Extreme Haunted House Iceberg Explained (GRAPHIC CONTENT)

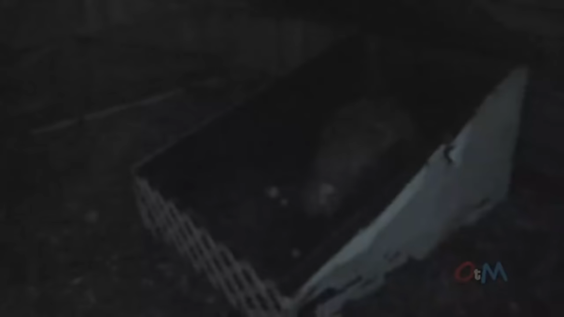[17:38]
This one isn't nearly as invasive as the other ones on the list,
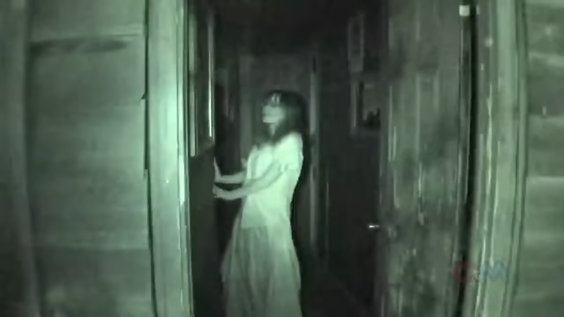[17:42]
but the jump scares are placed very well and in spots you wouldn't expect, such as people coming out from the top of the ceiling.
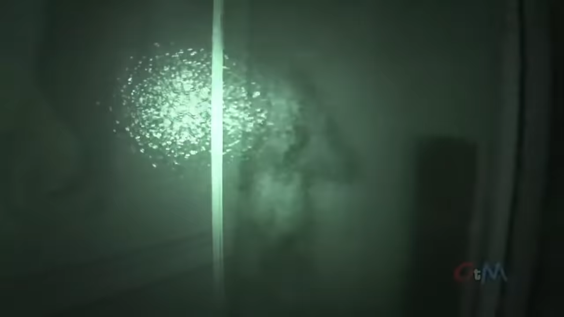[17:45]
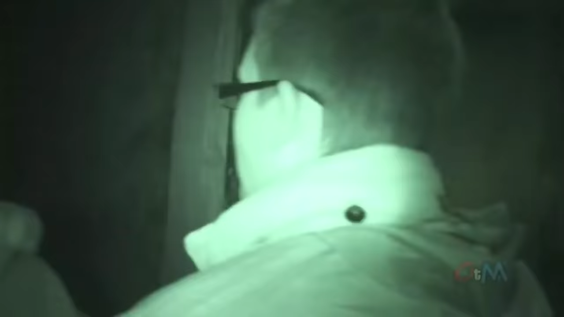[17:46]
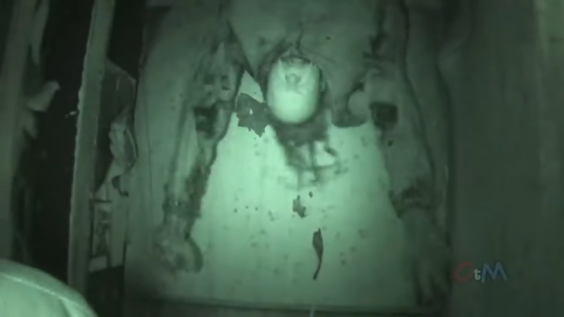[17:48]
Also, it's important to note, although it's fairly obvious, this footage isn't what you would see if you went there yourself.
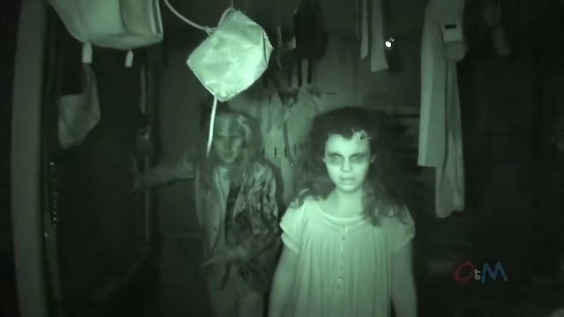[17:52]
It's a much, much darker experience in person.
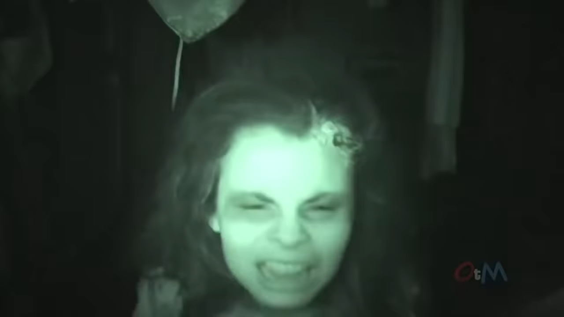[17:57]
The footage you're viewing is actually in night vision. I would hope everyone knows that, but I just wanted to say that just to get it out there.
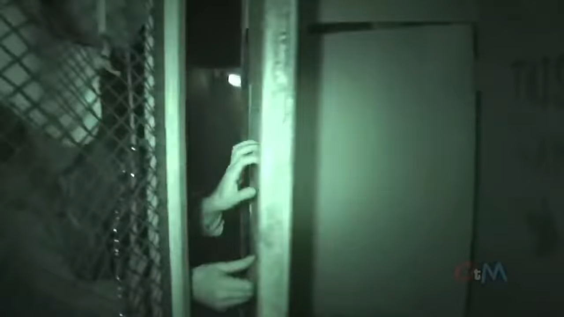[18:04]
This is definitely a step up from the previous tier in terms of scariness, but it's not too far ahead of them.
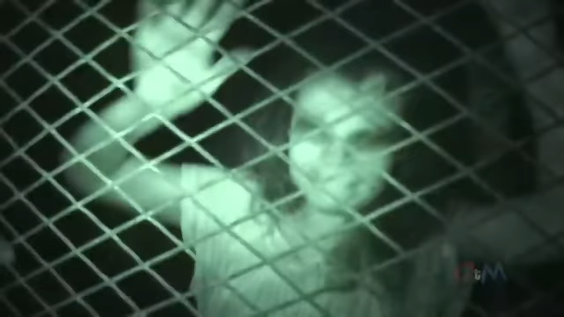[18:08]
The actors do a fantastic job of playing their part in the hotel, especially during parts like this.
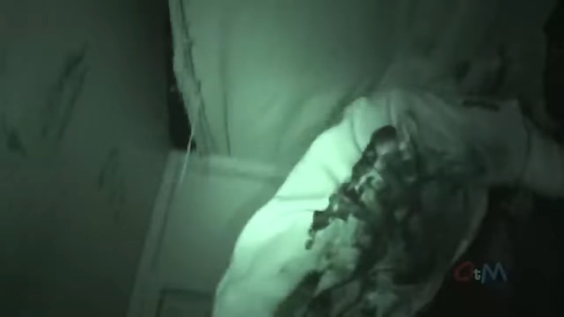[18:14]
There is also a great use of special effects in this attraction,
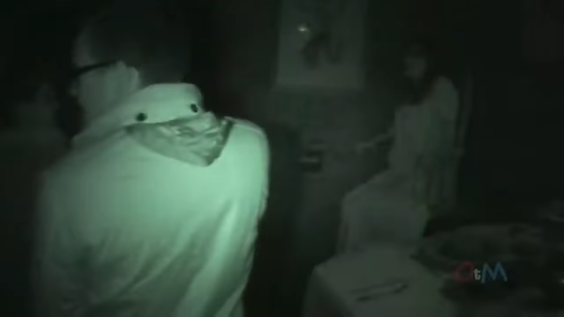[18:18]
such as the part with the floating chair,
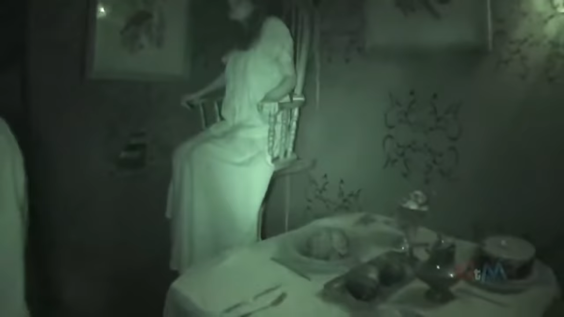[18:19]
or this big Venus flytrap opening revealing a person being eaten alive.
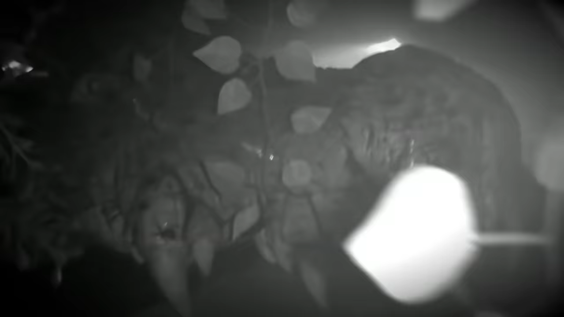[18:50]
and honestly some pretty creative set design.
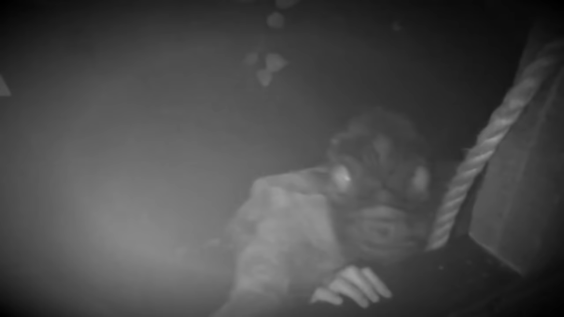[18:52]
The animatronics here honestly look a lot better than most on the list.
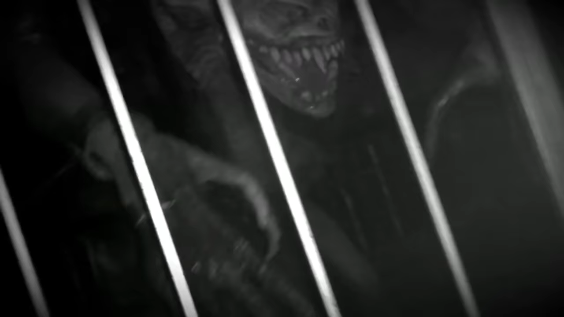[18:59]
Most of the other attractions down on the list have fairly cheap looking animatronics, but I think that these look and act pretty lifelike.
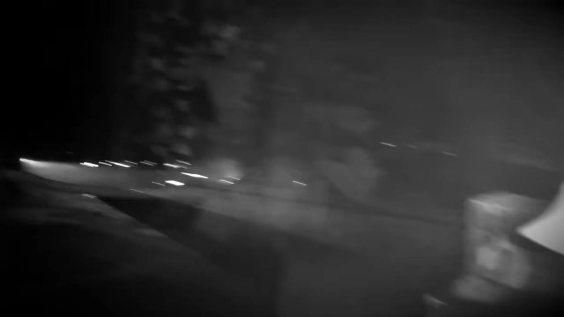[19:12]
are very reminiscent of what you'd find at your local fair,
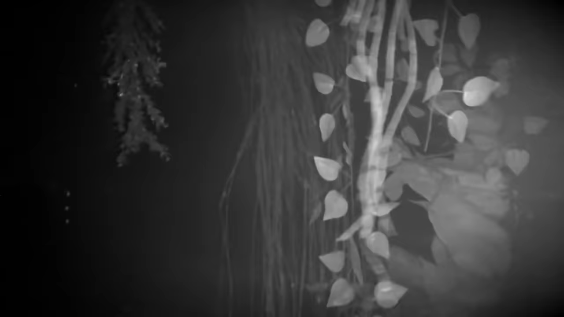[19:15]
such as this spinning room, or this hallway of mirrors.
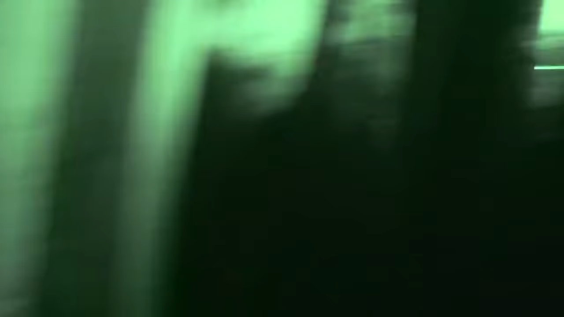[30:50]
going to this attraction meant you were in for a 30 minute experience full of people screaming in your face,
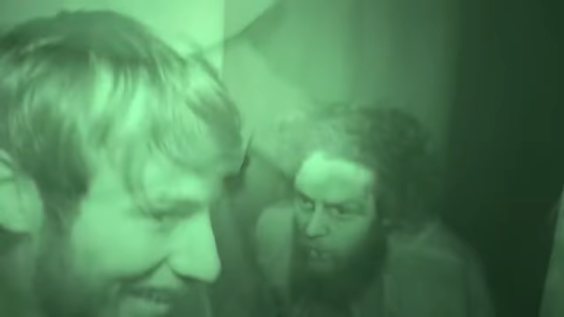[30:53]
constant commotion, and just overall a loud and busy ordeal.
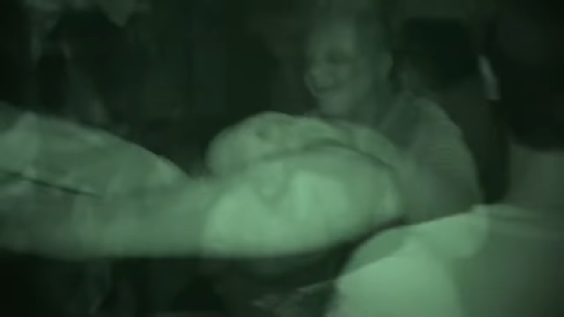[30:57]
Of all the ones on the list, this is also very different in terms of the jump scares.